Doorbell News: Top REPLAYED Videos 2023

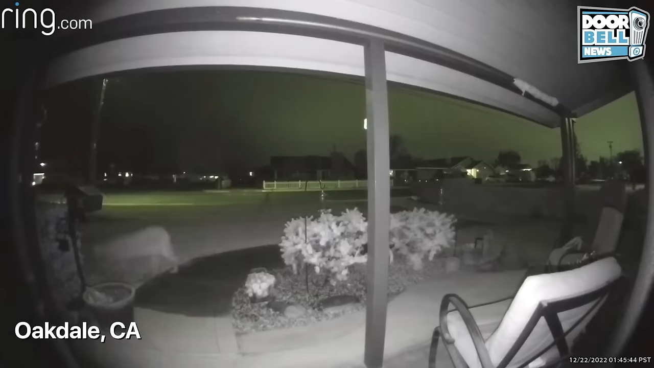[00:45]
Looks like a pretty big mountain lion just crossed somebody's front yard.
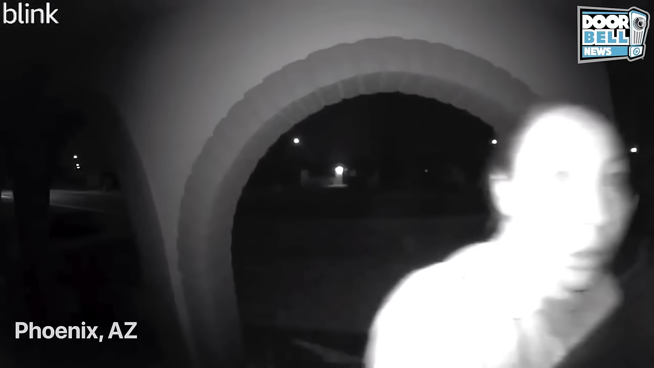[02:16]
Phoenix, Arizona. Check out those eyeballs. Yeah.
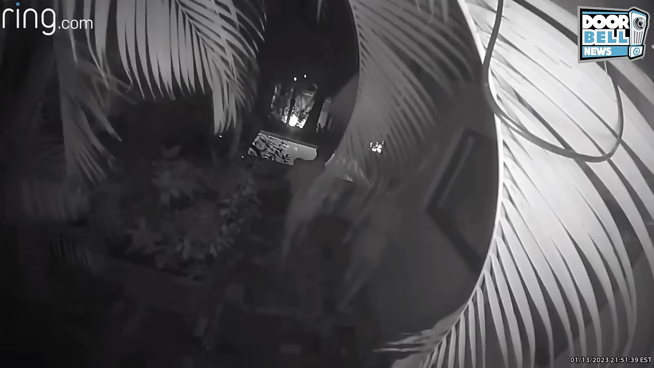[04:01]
Yeah, yeah. Key West, Florida. Looks like this couple's trying to take a dip in somebody else's pool.
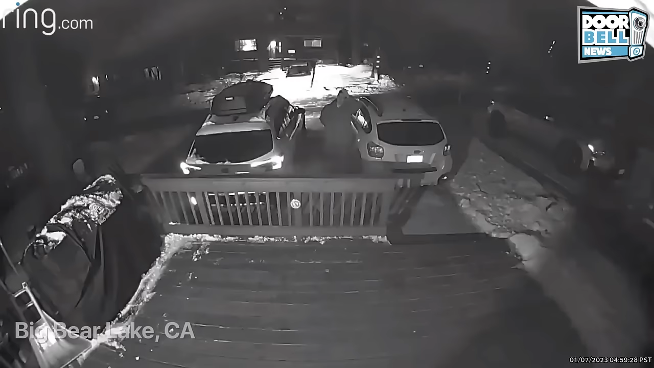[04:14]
Jesus Christ. Sorry, brother. What's up? Sorry, hey, I'm actually a little stranded. Is there any way I can give you $200 for a ride down the hill? No way, dude. Sorry, man. No worries, man. Thank you. Yeah. $200. Get lost. Better go find a job or something, buddy.
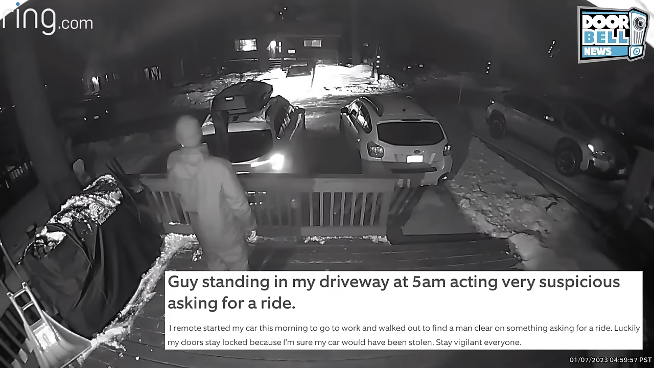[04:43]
Looks like he was trying to steal this guy's car, if you ask me.
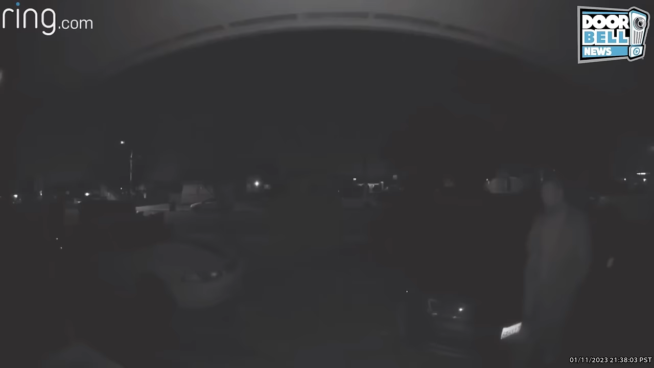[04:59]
El Cajon, California. Yeah, better make sure them doors are locked. This guy tries to walk in right after a couple walks inside. What's the... Now he's acting all dumbfounded, like he doesn't know where he's at. God damn. This ain't the house?
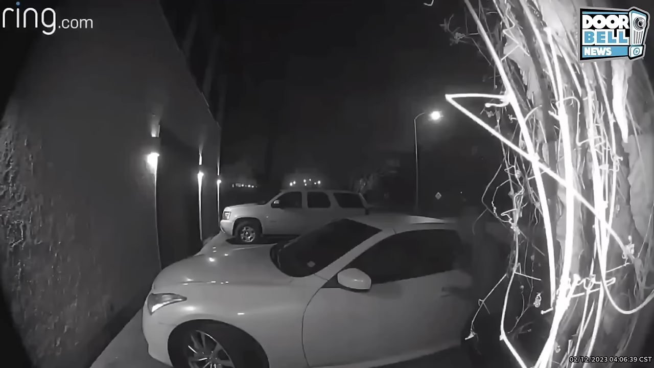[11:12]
Houston, Texas. Check out what's in his hand. Better be careful. Looks like this guy was prepared.